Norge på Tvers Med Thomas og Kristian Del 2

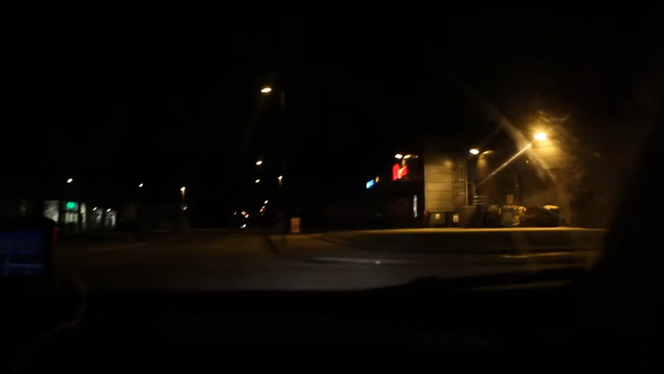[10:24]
Og akkurat når jeg starter klippet, så blir vi sponset av ICA. Neida. Denne videoen har vært fullt av sponsor, men uten å faktisk være sponsor. Det er bare gratis produktplassering, og det må skje av og til. Men som dere ser, så er det jækla mørkt. Og vi kjører nå gjennom Kristiansands skumle og sketchy bakgater, fordi vi klarte å dille oss vekk, i bakgata da. I jakten på et toalett.
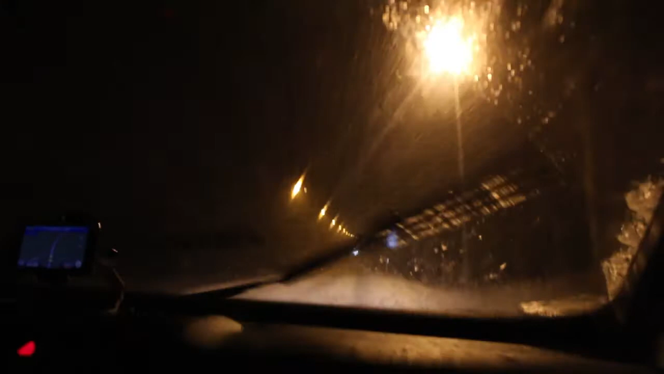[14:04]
Og det er nemlig snøstorm. Som dere ser, så er det full gass på vindusviskerne. Og snøen pisker imot ruta. Mens vi sitter her i den varme bilen og kruser mot Stavanger på E39. Forhåpentligvis så kommer vi oss helt kjenne bort der. Fordi det er litt skummelt med snø.
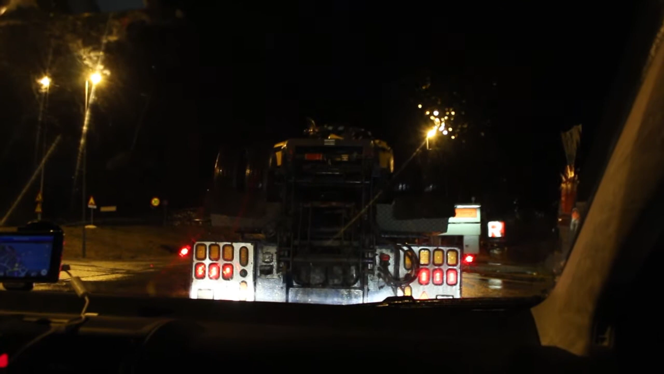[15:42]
Natta var lång och dagen var lång. Men natta var snart omme. För det är snart midnatt. Men vi står i kolonne. Och vi står inte i kolonne över fjället. Nej då, vi står i kolonne i Stavanger. Det är något som inte är förväntat. Men tunnelen är stängt. Vet du om du ser det, men oj, se där vet du, det var sån där en wow, it's the movies.